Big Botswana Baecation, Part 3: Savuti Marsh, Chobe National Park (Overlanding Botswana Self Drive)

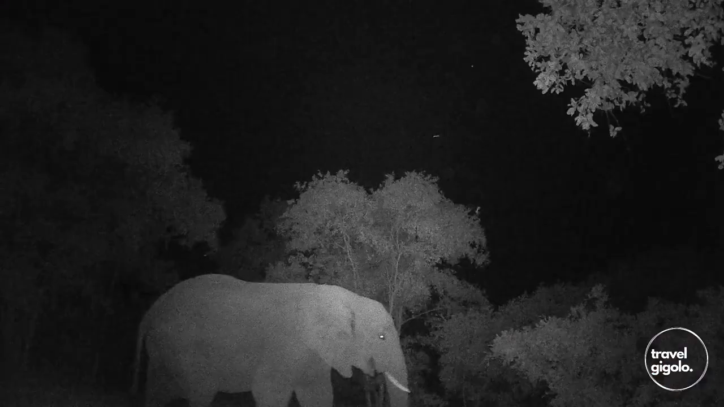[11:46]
Our campsite's a bit on the edge here. There are a couple of elephants that have gone past.